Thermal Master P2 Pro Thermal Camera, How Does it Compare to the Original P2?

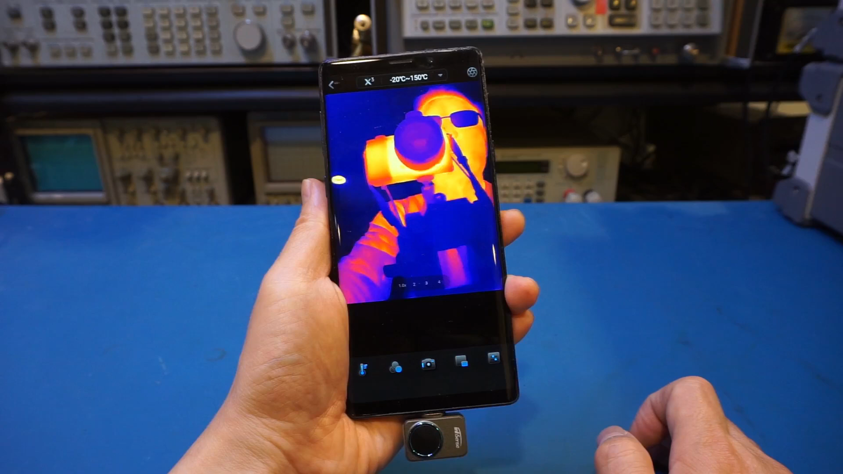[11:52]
And you can see by default, we're again in this minus 20 degrees to 150 degrees range.
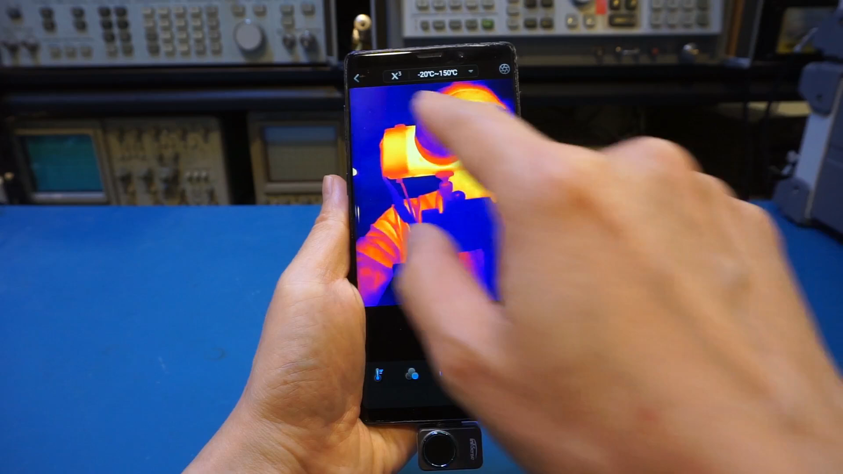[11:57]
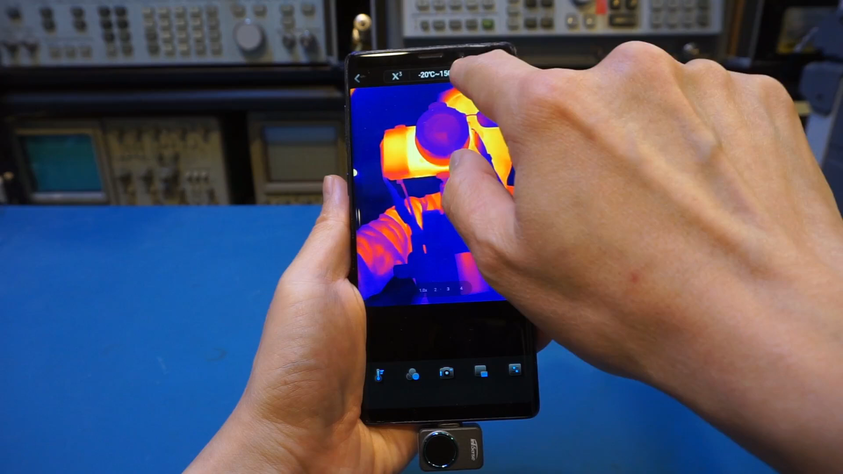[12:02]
But if I try to drop down this drop down manual, you can see we don't have the other option. And I do think this is because this sensor is a few years old. If you look at the latest one, for example, the P2 from Infiray, it also supports up to 600 degrees.
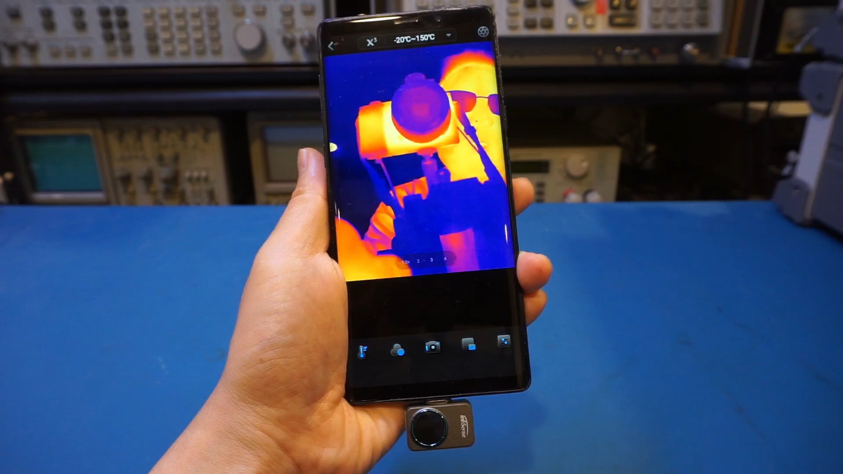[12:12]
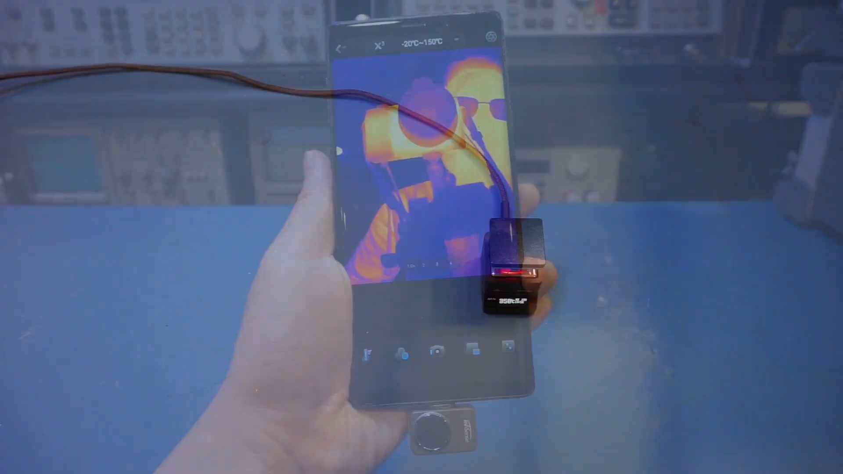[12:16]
If you recall, the Thermomaster P2 Pro has two different temperature ranges.
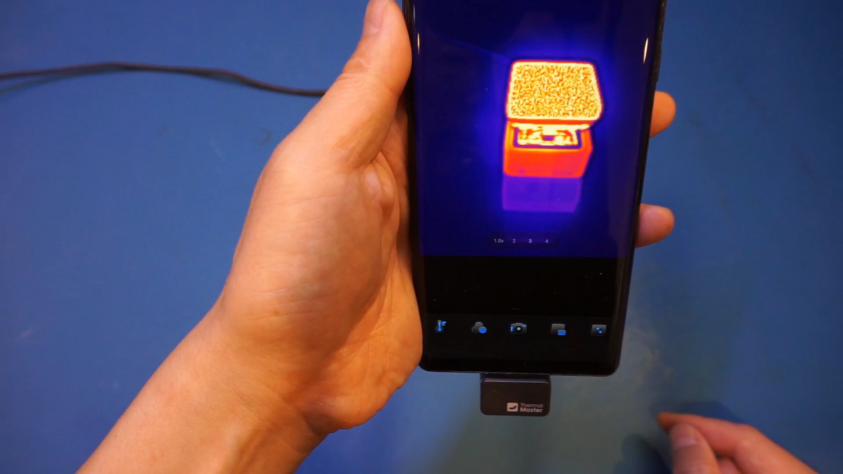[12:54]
It just tells you that the temperature is too high for the current setting. On some of the thermal cameras, this range change happens automatically.
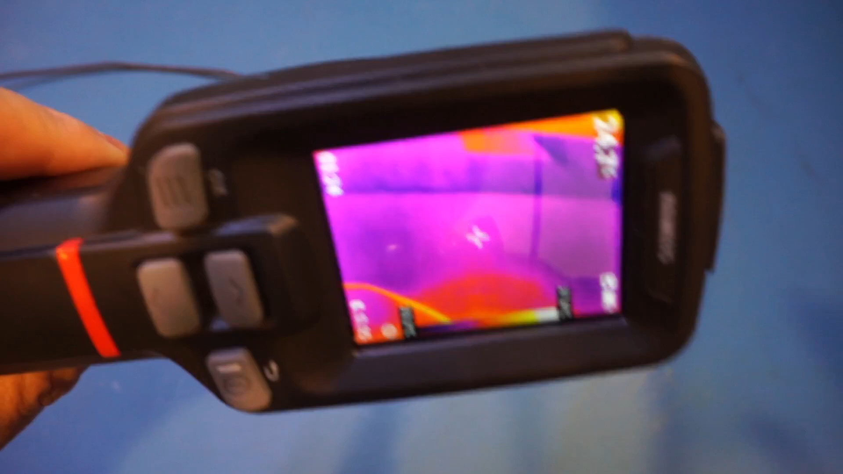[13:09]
And you actually can't see that. But right now, this is actually in the normal range.
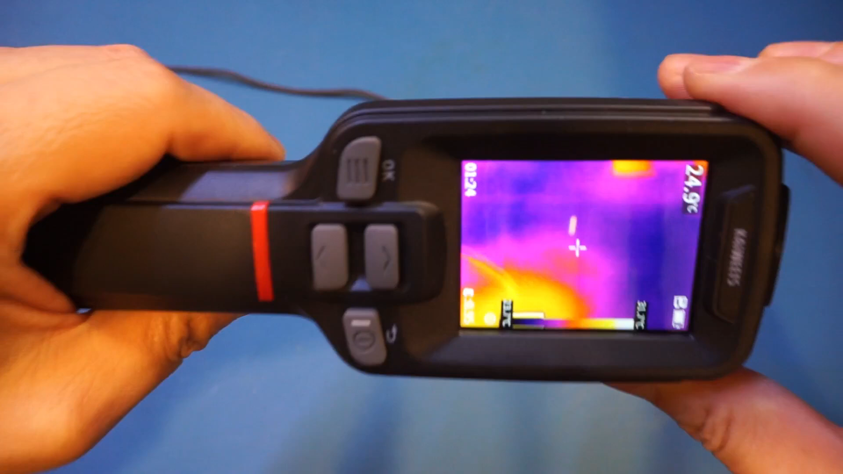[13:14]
But if I move closer, you'll see the same artifacts. And then you hear the shutter clicking. And now you can see that it automatically changed to this higher temperature measurement range.
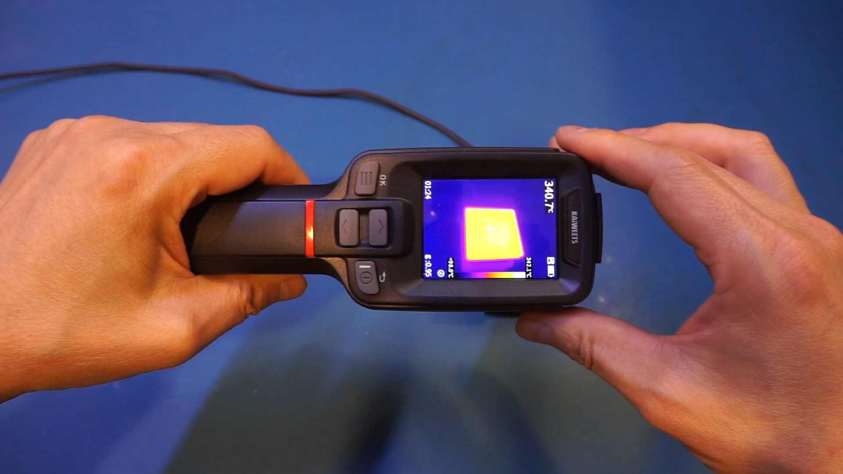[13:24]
On screen: spot 340.7°C
And it does take a few seconds. And let's do that again. So you can see right now, we're exceeding the temperature range. And it froze for one second, and it changes to the higher range. Similarly, when we remove from the heat source, it took a second to change it back.
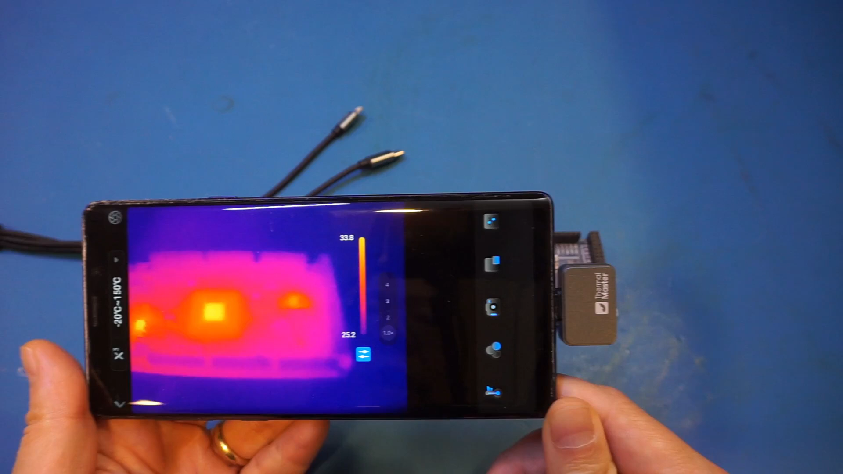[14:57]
You can see we are able to see the ICs, but you are not able to get much more detail than this.
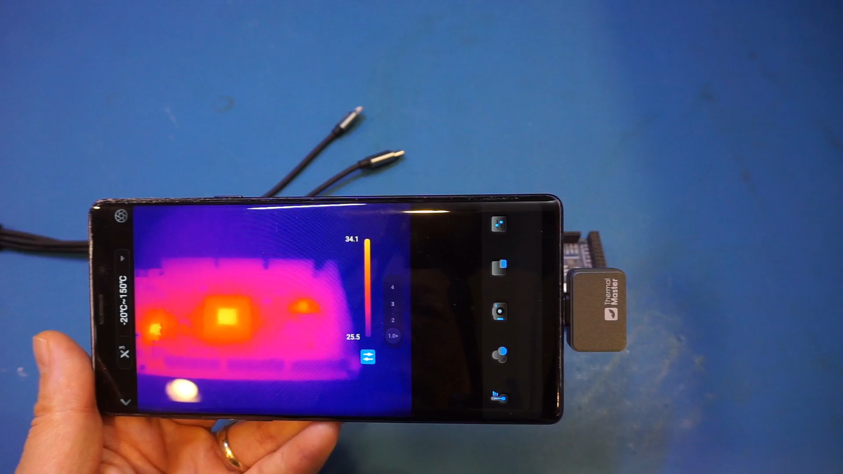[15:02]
That's because the stock lens is not designed for close-ups. So let's put on the macro lens here.